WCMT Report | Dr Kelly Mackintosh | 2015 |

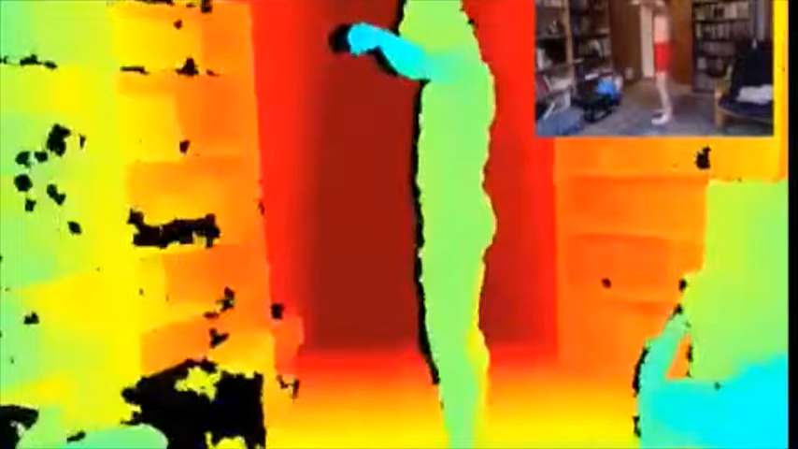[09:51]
First, it computes a depth map using structured light, then infers body position using machine learning.